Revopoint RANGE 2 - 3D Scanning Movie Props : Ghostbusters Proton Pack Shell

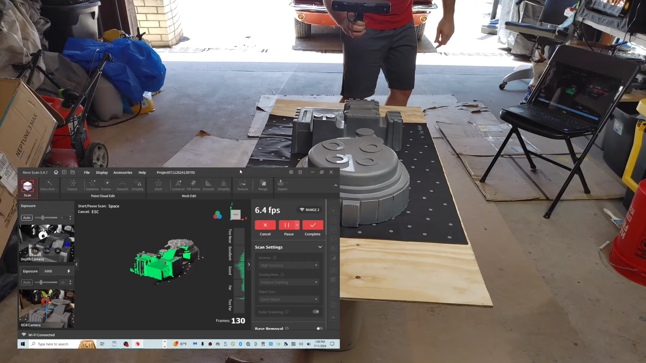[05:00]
We can kind of take it easy and then we can fill in the holes later. We can do it. We can do it.
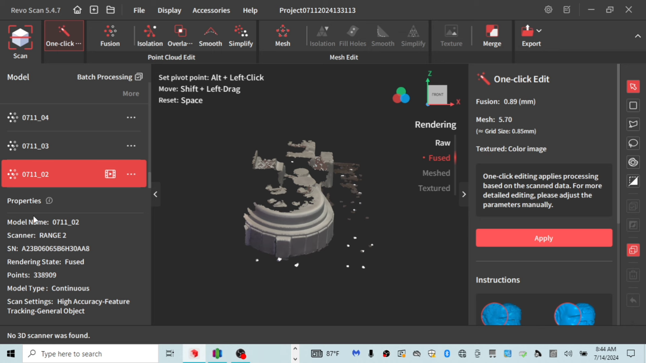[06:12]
quick i did multiple scans so you can see i did one side here
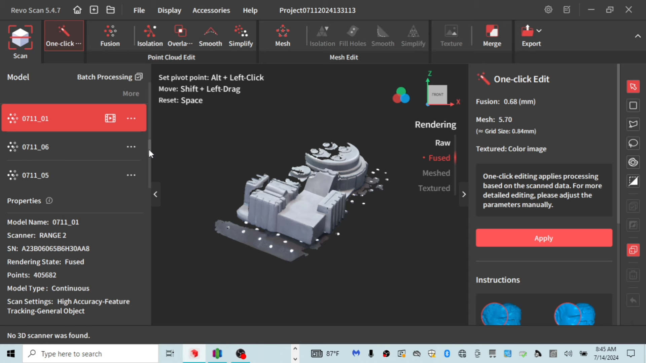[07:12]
and you can kind of see the different sides and sections
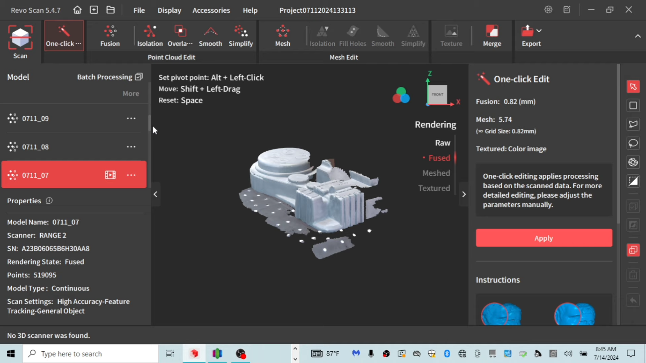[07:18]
now when you do all of these scans and complete it it will save in your
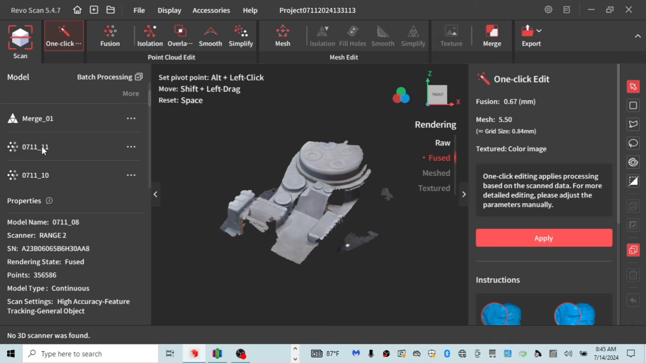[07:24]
project like so so you can see i did up to 11 here and then you can see i have a merge file so once you have all your scans and you're done you'll go to fusion which will fuse all the cloud points or you can go to one click which was is kind of like a one click solution and it kind of does everything for you i found both of them to be about the same but i'm sure someone could educate me and kind of tell me the differences
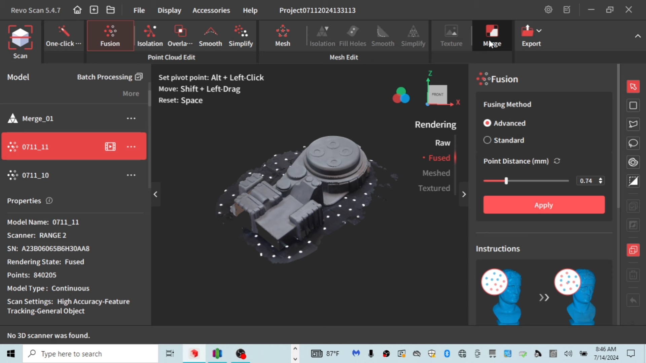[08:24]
these i've already been batch process you can then go to merge now merge is the first thing i do before i start using any of the other tools to smooth out or fix your object now you can see here i already have a merge
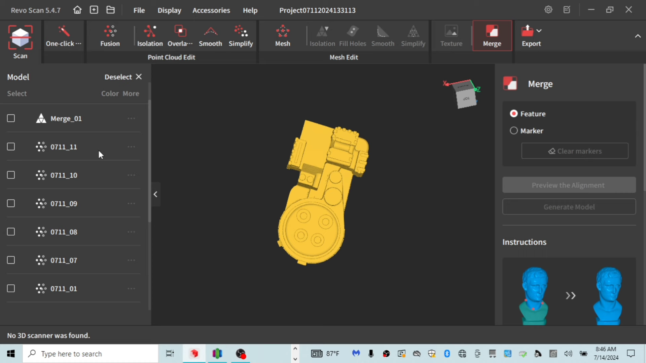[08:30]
a merged file which is this one right here so this is my merged file now what i did is it lets you merge up
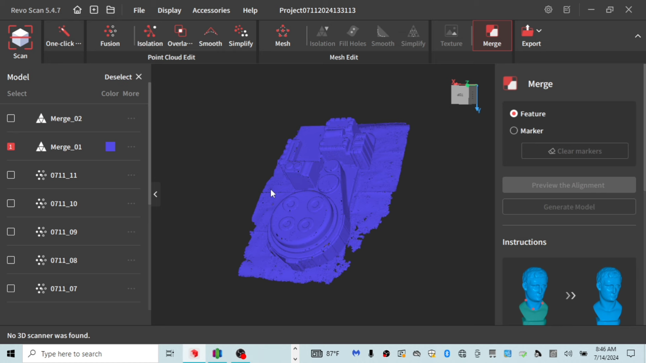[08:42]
to nine scans so if you do nine scans really craftily around your object you can then come in here let me show you
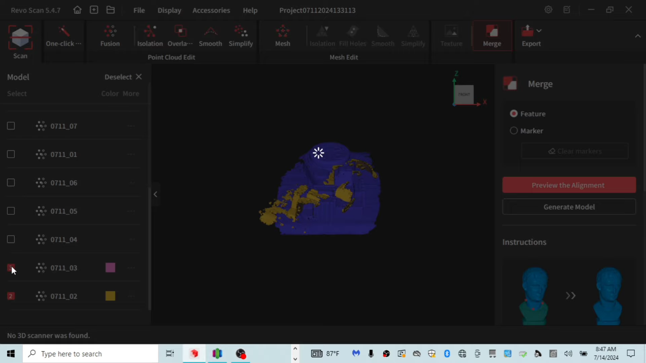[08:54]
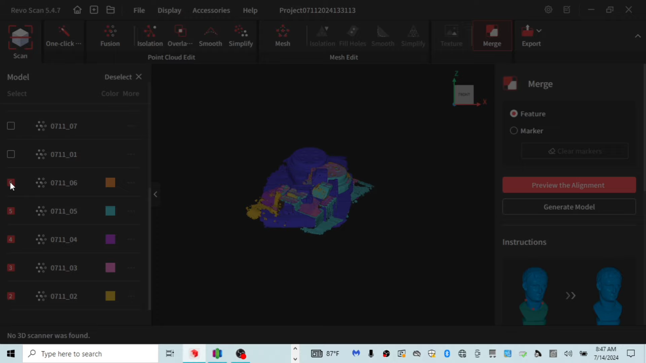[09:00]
so there you go and
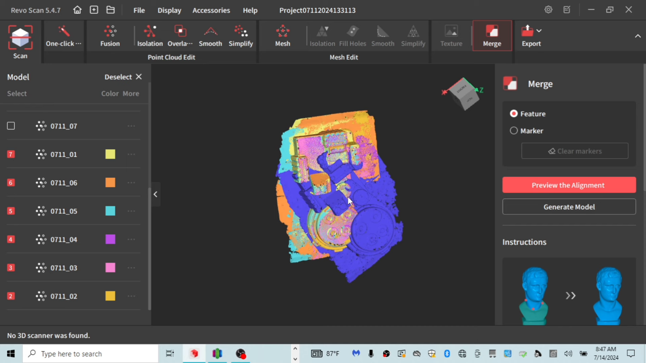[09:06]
you can see how let me get rid of the merge
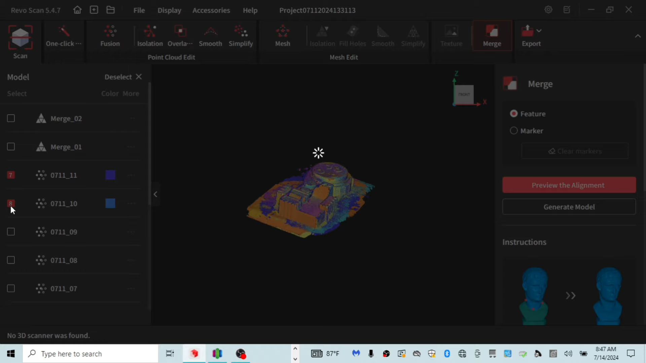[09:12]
now sometimes you'll have a scan that is out of alignment it'll be sideways it'll be whichever way and then what you do is you go to preview the alignment and what the software will do is it'll find markers or tracking that it will or i'm sorry features that it will align it for you and then you
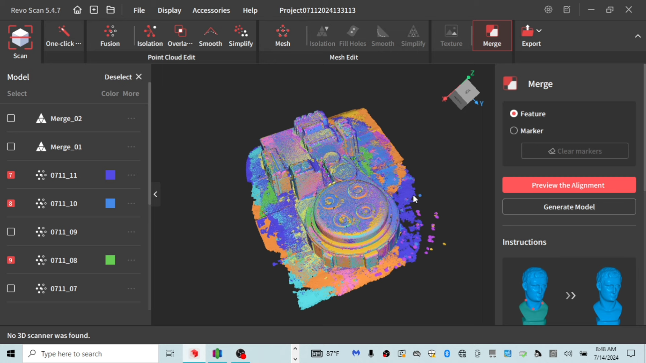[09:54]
get to preview that and if you like it and it lined up well sometimes the software it won't align it like you would probably want most of the time i have found that it aligns it pretty well i did up to nine scans and it aligned it perfectly there is nine scans
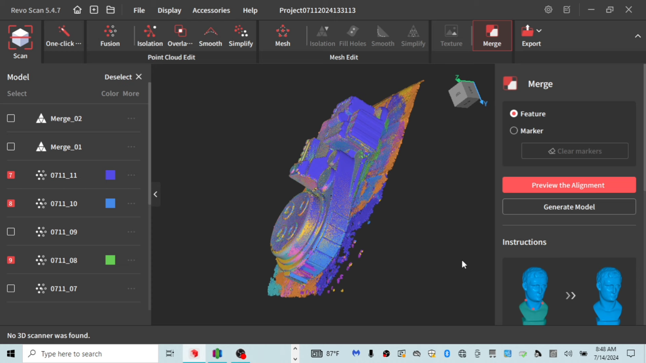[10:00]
right there that fill in most of the blanks that i needed
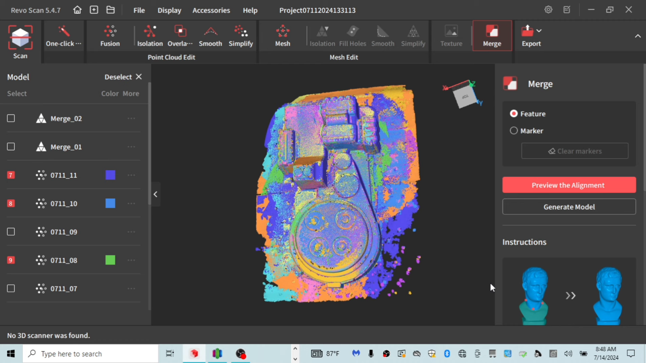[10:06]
for an object this large then you go to generate model all righty guys
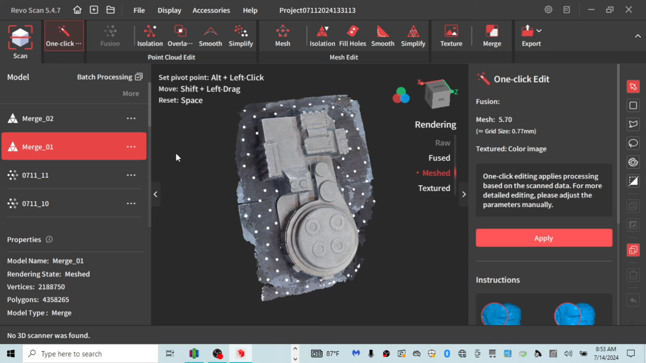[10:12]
so once you do your merge with your nine scans that you deemed the best to fill out your model
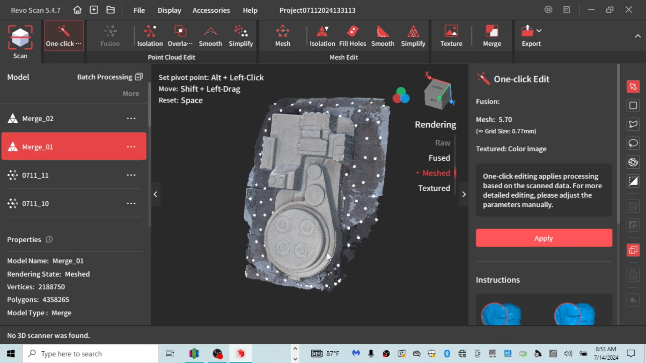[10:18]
you'll still have a little bit of holes but there's features in here that allow you to fill the holes of your model that actually work pretty decent um so yeah everything's merged here
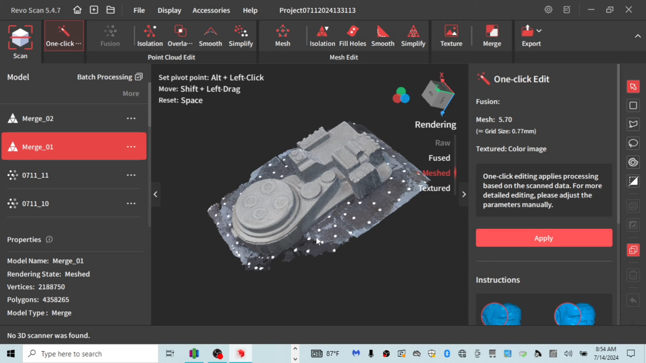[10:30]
but we still have our marker blanket that we have to eliminate but thankfully there's tools in this software that allow you to cut away now this is my favorite one to use and you kind of just go around your model it doesn't have to be perfect because you can always offset the z in your 3d slicer software before you print and you can kind of lower it to get rid of the rest
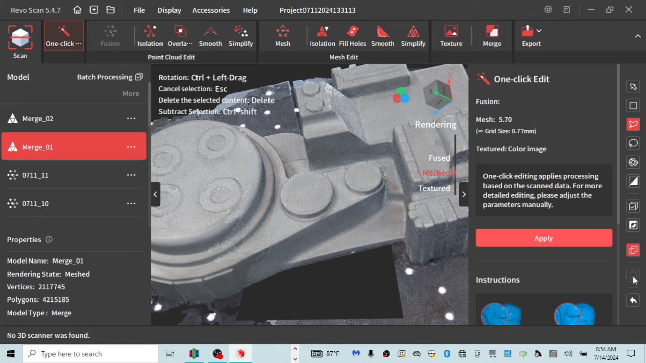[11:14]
but you can be really intuitive and get in there and get it like as perfect as you want it it just takes more time but i'm just going to demonstrate real quick so you can see and you just hit the trash button and it eliminates that area for you
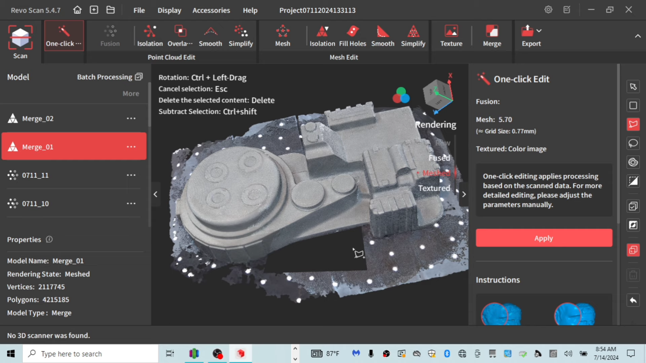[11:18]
and then eventually after you work around all of it you have this here then once i trim everything away like that then i start going it does it in order for you then you go